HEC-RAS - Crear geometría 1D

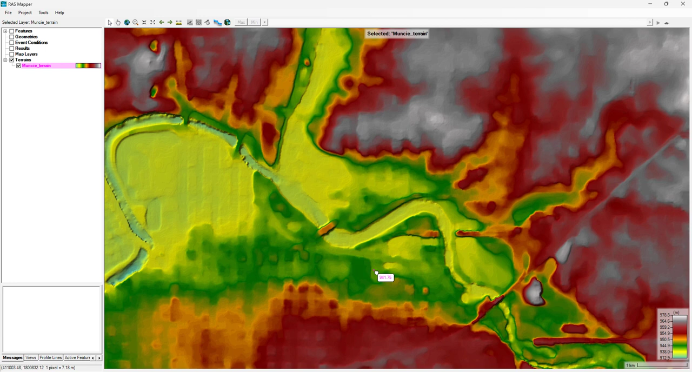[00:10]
Muy bien, saludos a esta nueva lección de ECRAZ. Vamos a continuar en esta ocasión a digitalizar nuestra geometría en 1D, es decir, creando nosotros el canal, los banks y las secciones transversales. Como veis, aquí tenemos algunos puentes, ¿eh? Veis aquí nuestros ríos, nuestros puentes. Entonces, esto de cara ahora a la 1D no es relevante que tengamos esto en el modelo digital. Pero cuando veamos los modelados en 2D, puede ser conveniente quitar los puentes en nuestro modelo para luego agregar de una manera particular los puentes en el modelo.
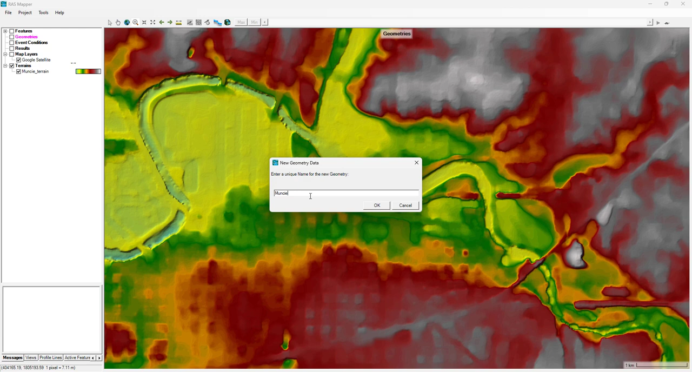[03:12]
Para iniciar, nos vamos a geometría y le vamos a añadir una nueva geometría. Le vamos a llamar, por ejemplo, Munsi 1D. Le damos OK. Y aquí veis que se ha cargado la geometría y nos dice que tiene 17 capas vacías. Vamos a digitalizar. Primero de todo e importante en la digitalización 1D es digitalizar el canal, que será el río. Teniendo Munsi 1D seleccionado, vamos a Start Editing.
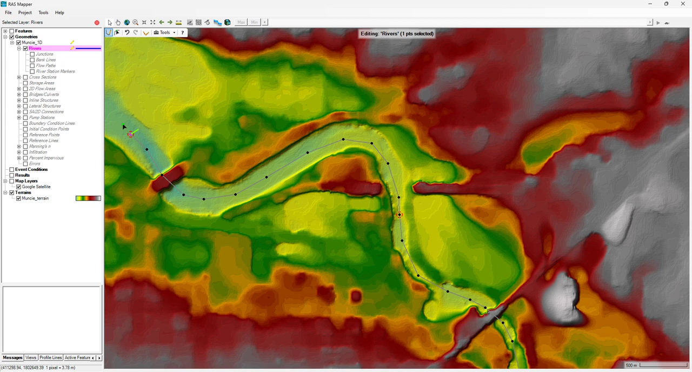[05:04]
¿Vale? Esto se hace con el botón derecho. Si clicar el botón derecho, pues este punto, el último, se vuelve a poner en el centro de la pantalla. Pero también puedo hacerlo si clico la ruedecita. ¿Veis que se transforma en una mano y yo lo desplazo a donde quiera? Y sigo digitalizando el canal. Más o menos para dibujar por donde pasa el agua. Ahora he apretado la ruedecita.
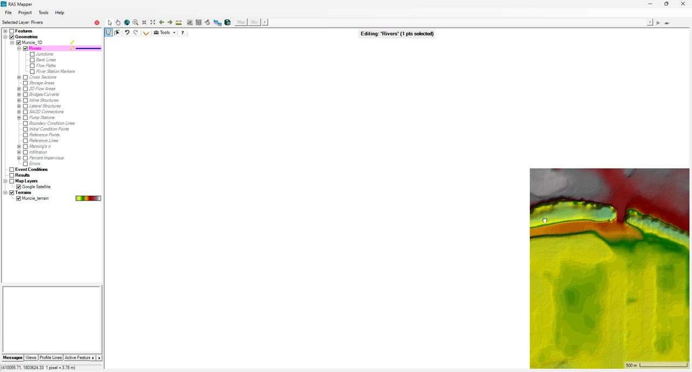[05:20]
¿Veis? No me ha quedado muy bien. Lo muevo un poco más para tener una mejor visión. ¿Vale? Y sigo digitalizando este gran meandro. Ahora sí lo voy a hacer, por ejemplo, con el botón derecho del mouse. ¿Veis? Que vuelvo a ver un desplazamiento.
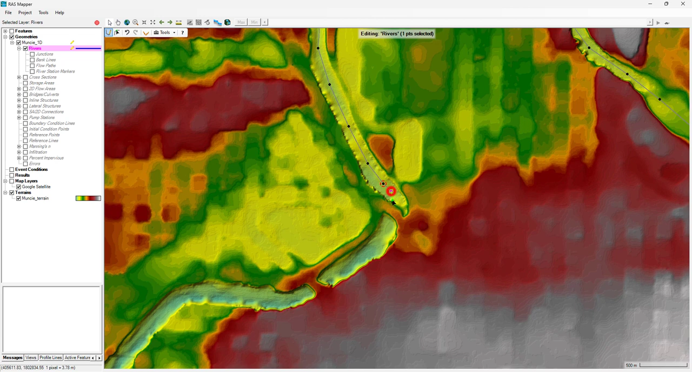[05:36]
Y sigo. Voy a hacer un zoom out para ver hasta dónde voy a llegar porque no quiero extenderme mucho. Voy a hacer un poco más. Por aquí. Lo vamos a dejar por aquí. Le doy doble clic. Y se me abre esta ventana donde le digo o dónde le tengo que decir el nombre del río. Le vamos a poner Monsi. Y en este el reach name, que quiere decir qué tramo, qué tramo es.
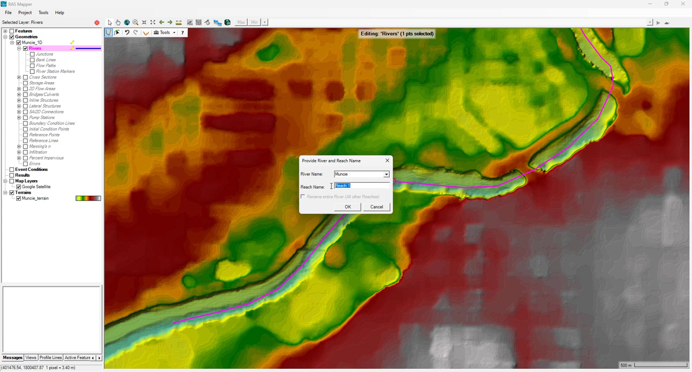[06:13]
En este caso por defecto aparece reach 1, pero podría ponerle parte alta, media, baja, upper, down. Aquí es otro nombre para definir el tramo. Aquí, por ejemplo, le vamos a poner tramo 1, por ejemplo, para identificarlo. Le doy OK. Vale. Vamos a darle stop.
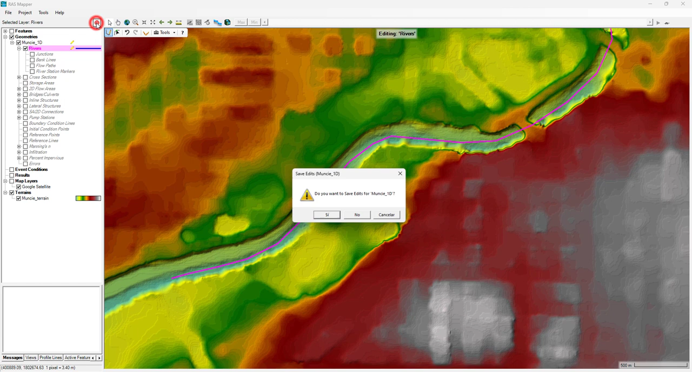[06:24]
Le decimos que sí, queremos salvarlo. Solo quiero hacer esto antes de seguir digitalizando para que veáis cómo ha quedado la información.
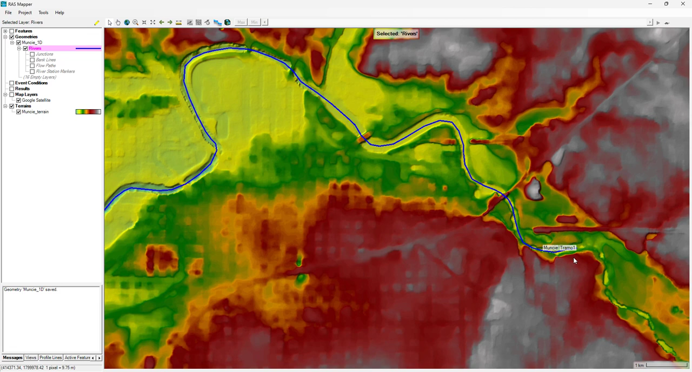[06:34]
Aquí veis ya que le ha asignado el Monsi tramo 1 aquí. Otra cosa que le vamos a añadir son los Bank Lines. Vamos a Start Editing. Y los Bank Lines, ¿qué serían? Quiero hacerlos el ejemplo. Por ejemplo, vamos a hacer una sección aquí. Los Bank Lines serían los puntos que definen el cauce.
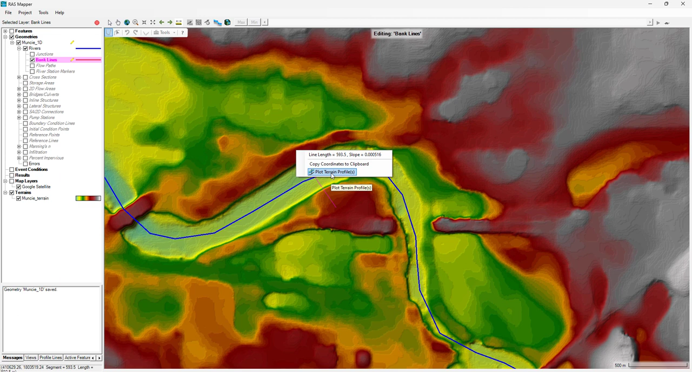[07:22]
ahora estoy diciendo el derecho o izquierdo, pero sería en el orden que lo he digitalizado. Sería en este orden. Primero el izquierdo y después el derecho, siempre mirando aguas abajo. Ahora lo explico mejor cuando hagamos las secciones transversales, porque esto es muy importante. Sería Left Bank, ¿vale? Porque he digitalizado de izquierda a derecha.
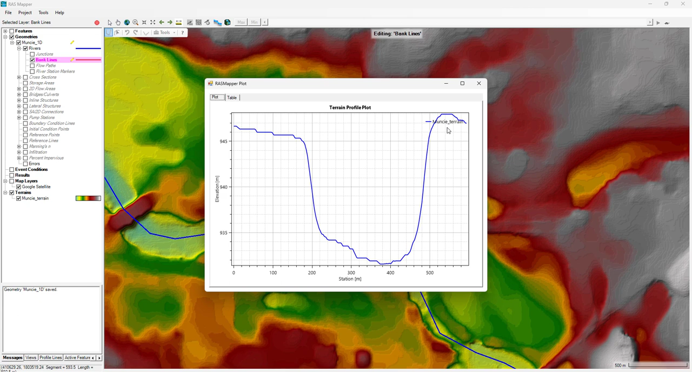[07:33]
Y este es el Right. Left Bank, Right Bank. Entonces, entre estos dos puntos se definiría el canal. Y eso es lo que vamos a dibujar ahora. El Bank Lines.
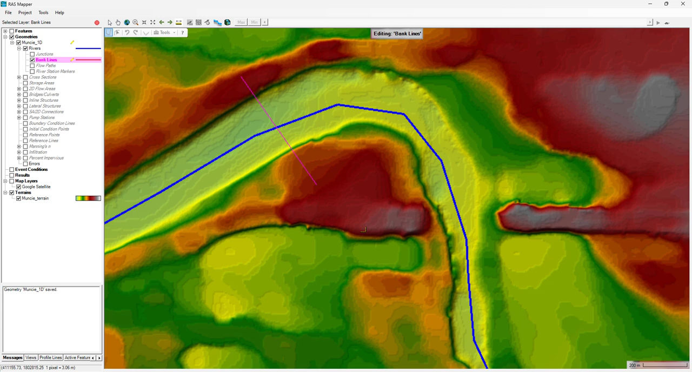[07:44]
Vamos a que esté activo el lápiz. Cuando tenemos el lápiz, vemos esta flecha con el punto verde.
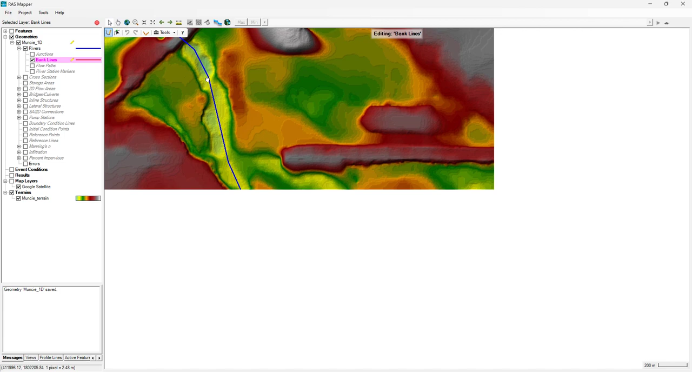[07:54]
Vamos a seleccionar, vamos a ir al inicio. Y vamos a digitalizar de aguas arriba, aguas abajo, lo que nosotros consideremos el límite del cauce. En este caso, aproximadamente, sería toda esta parte de aquí. Esto va a llevar un poco más de tiempo, quizá. Aquí veis que se mete un poco, así que voy a pasar el límite por este lado.
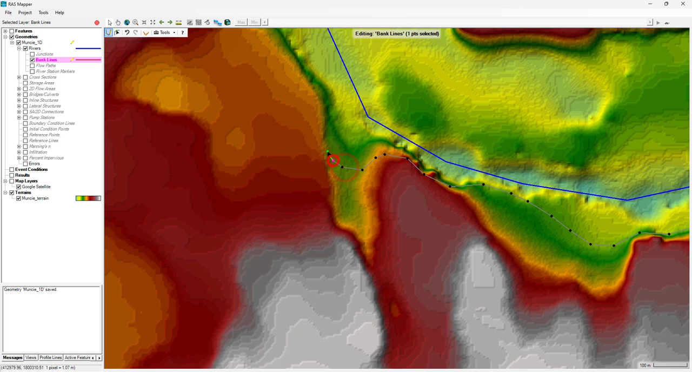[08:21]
Y voy a dar pause al vídeo, pues para que no os aburráis viendo cómo digitalizo, ¿vale? Pero vosotros seguid. Mira, aquí ya me he ido. Esto me va a venir bien para enseñaros cómo mover vértices. Porque aquí me he ido por este lado, pero ahora que he hecho zoom out, el cauce en sí viene por este lado. Entonces, puedo hacer varias cosas.
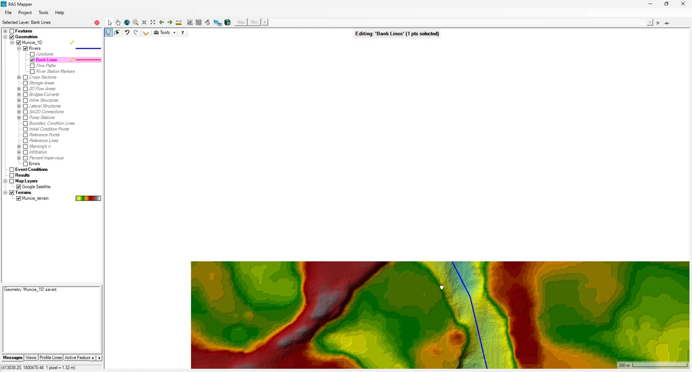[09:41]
Y ahora puedo volver aquí y seguir digitalizando por donde tocaba. Que en este caso sería por este lado. Bueno, ahora sí voy a hacer pause para digitalizar a ambos lados. Voy a volver cuando haya acabado este lado para empezar por el margen derecho. Ahora estamos haciendo el Left Bank porque las denominaciones de izquierdo y derecho se hacen situándose uno encima del río, mirando hacia aguas de abajo, mirando hacia dónde fluye el flujo del agua.
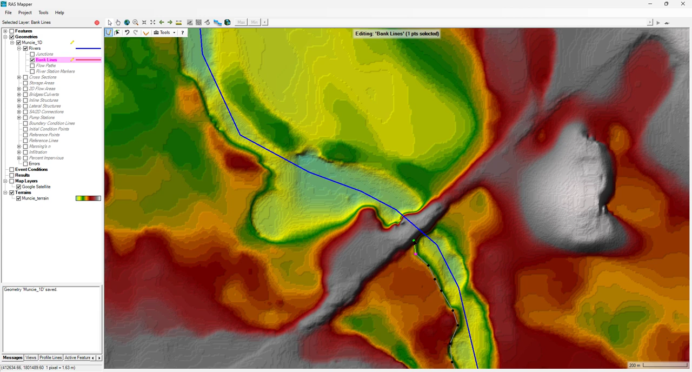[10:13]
Entonces queda el margen izquierdo y el margen derecho según esa convención. Muy bien, pues ahora sí, pause y ahora nos vemos. Muy bien, ya he terminado de digitalizar el bank izquierdo, el margen izquierdo. Todavía parece rosado porque estoy en edición y ahora me iría al bank derecho y empezaría a digitalizar el bank derecho. Así que igual que en el caso anterior, pues voy a pausarlo y al finalizar, pues seguimos.
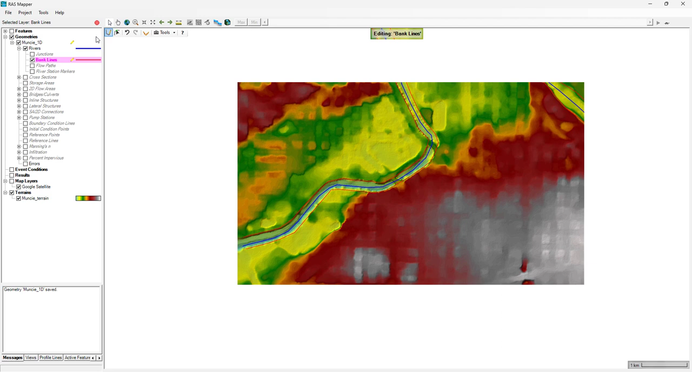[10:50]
Vale, pongo el último punto, doble clic para finalizar. Le voy a dar Stop, Editing. Le digo que sí, que lo guarde. Para que veáis más o menos cómo ha quedado ambos márgenes, ¿vale? Le vamos a dar Save, File, Save. Es conveniente ir salvando siempre como vayamos operando. Muy bien. Y podemos introducir muchas cosas en la geometría. Pero ahora, para empezar y como última parte en esta lección,